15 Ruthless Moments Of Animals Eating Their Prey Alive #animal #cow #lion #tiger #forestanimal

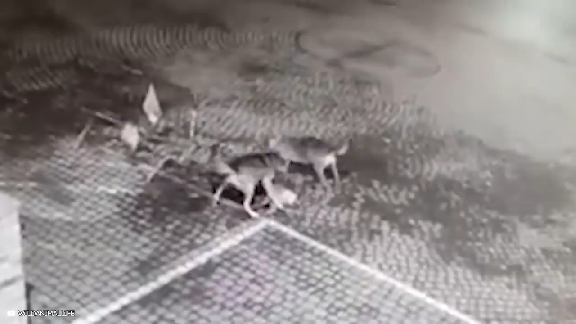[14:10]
wolves drag the deer away because it isn't very big